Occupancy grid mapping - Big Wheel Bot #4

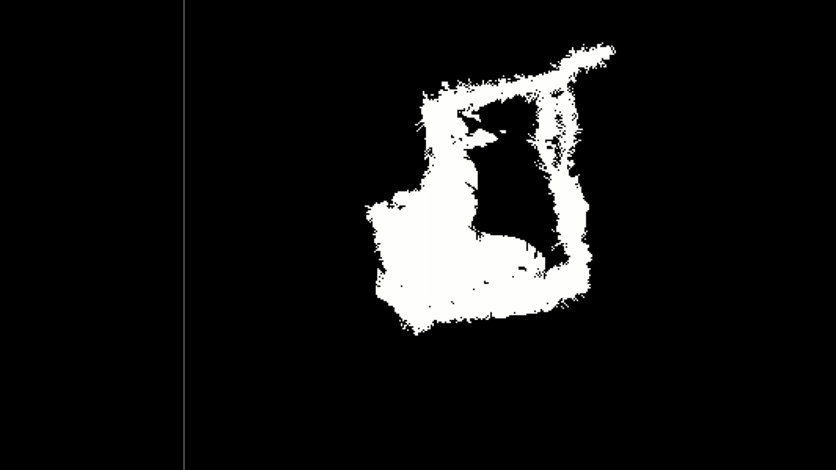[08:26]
The next approach was to plot two occupancy grid maps,
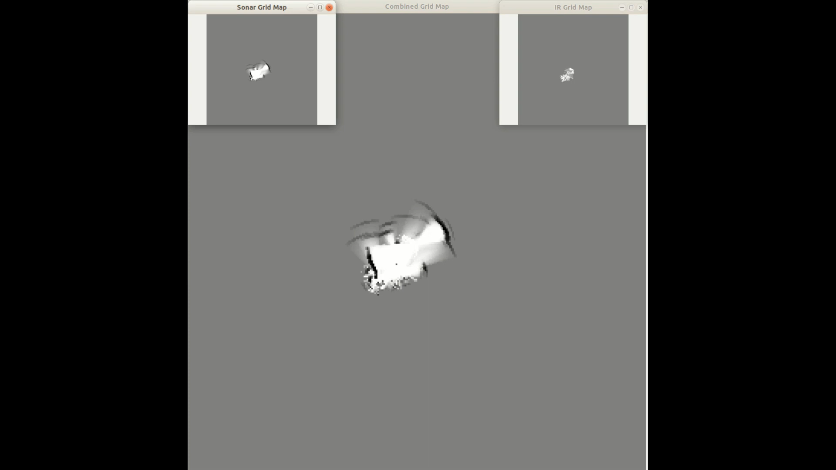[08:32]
one for the sonar data and one for the infrared data, and then to combine them into one map afterwards. So that's what you're seeing on the screen, that's the sonar map, and then I'll show the infrared map.
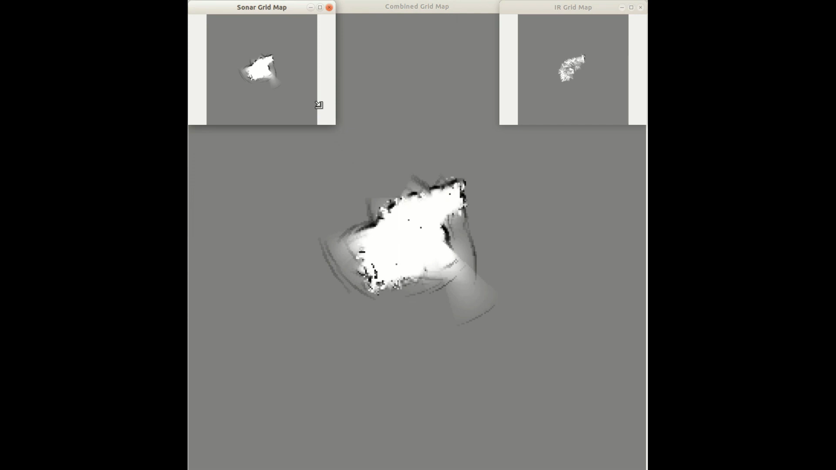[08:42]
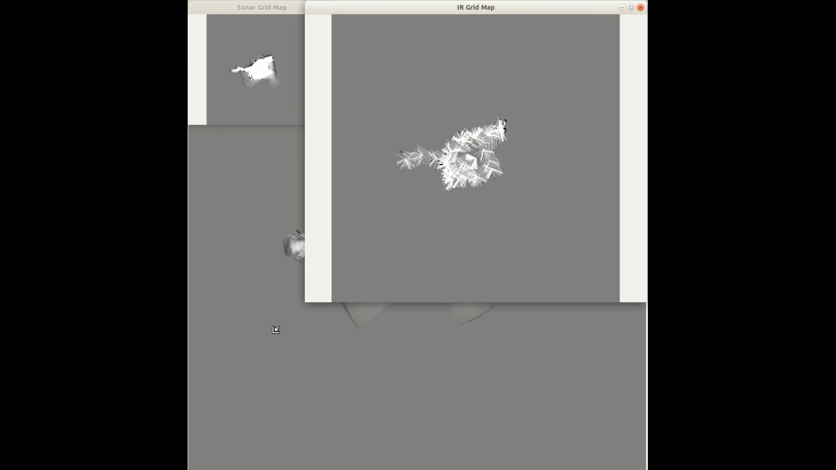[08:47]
And I'm doing this to try and avoid obstacles that have been detected being overwritten by subsequent readings.
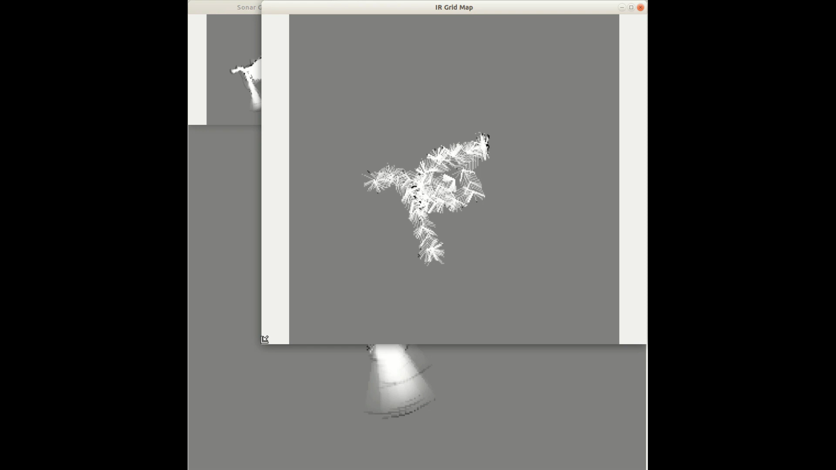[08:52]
And to combine the two maps, I'm looking at both of them, and if an obstacle has been detected in a cell in one of the maps,
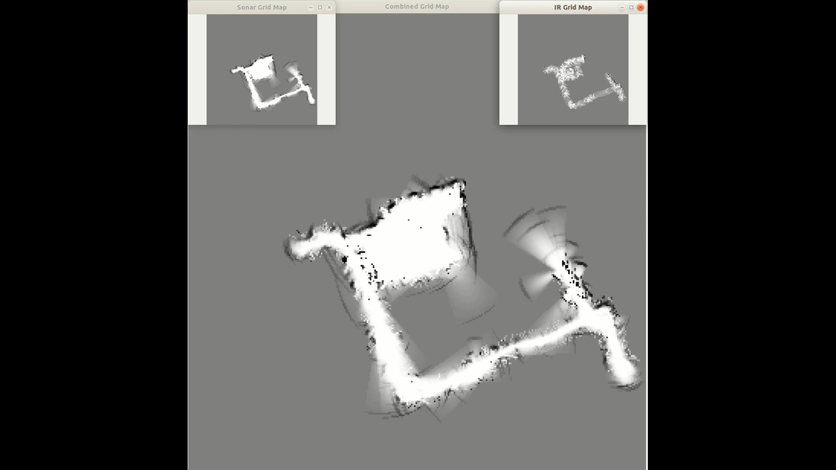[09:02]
it takes the maximum value of the two maps, and the opposite is true for free space. If one map detects free space, then you look at the minimum of the two maps. And this seemed to work quite well. Some of this discrepancy, I think, is from the infrared sensors being mounted lower than the sonar sensors on the robot.
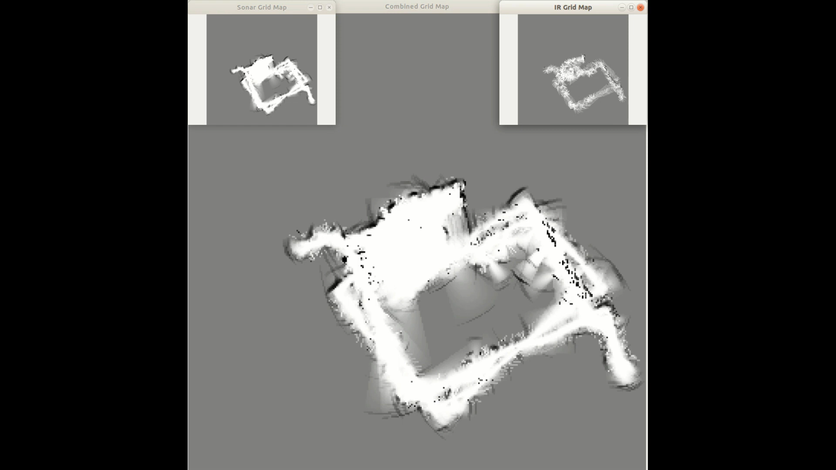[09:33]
So I'm going to leave this map on the screen for a second, because it shows one of the other issues I'm facing, and that is odometry errors creeping in. You can see in this the robot did two laps of the garden, and the odometry doesn't line up, and that's leading to inaccuracies in the map. So that's something I'm going to have to address in the future. So talking of odometry errors, this was a bit of a failed map.